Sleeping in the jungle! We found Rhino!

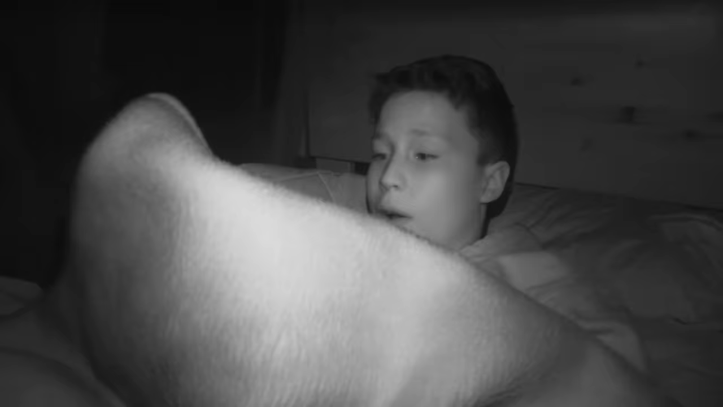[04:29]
I just found this. It's this little pack full of water and it's really warm.